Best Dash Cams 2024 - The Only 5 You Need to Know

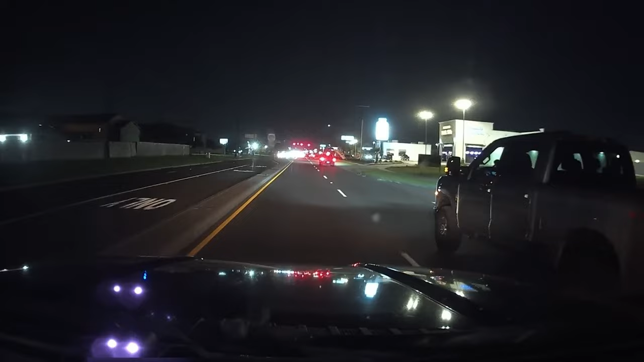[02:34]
One of the most futuristic features of the Rove R2 4K Pro is its advanced 5G Wi-Fi connectivity,
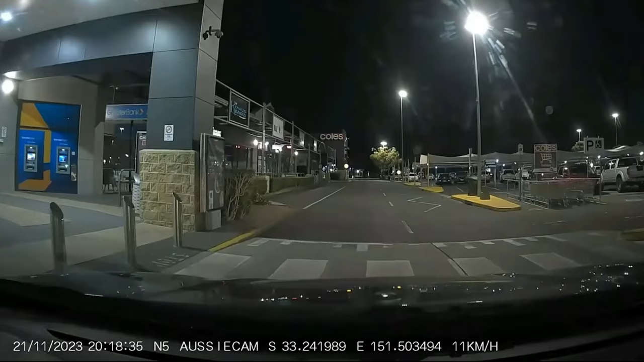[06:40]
With the incorporation of Sony Starvis 2 Night Vision, the N5 excels in low-light conditions, capturing clear, detailed footage even at night. This ensures that every moment is recorded crisply,